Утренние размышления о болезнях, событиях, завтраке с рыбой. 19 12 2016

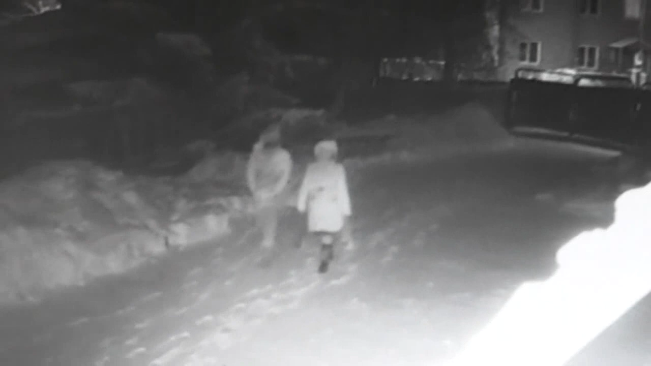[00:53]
Это сейчас темно еще, но еще они идут.
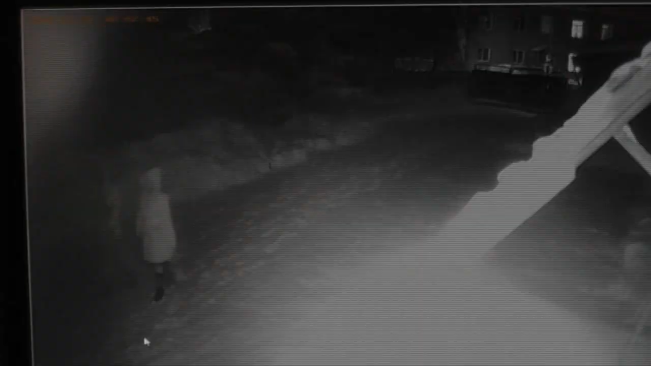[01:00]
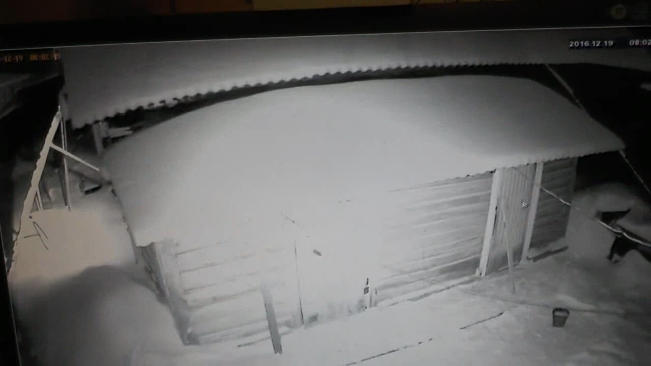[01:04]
Как раз, чтобы только помещалась в экран. Приближать не надо, она туманным делает. Именно лучше всего аппарат подносить. Так, сейчас дальше продолжаю снимать. Вот она заходит. Все, она ушла. Теперь поворачивайся на выход. Никита должен прийти. Вон он пришел.
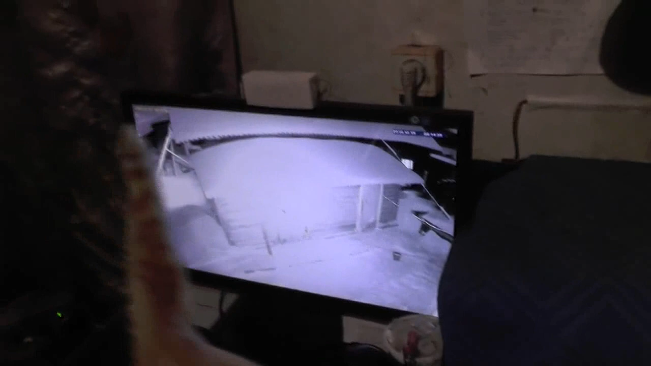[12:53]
Ага, вон она, машина стоит. Вот она пришла. Значит, теперь там находится. Открыли. А это вот все идет, где видишь. Все на этом. Она пошла куда-то.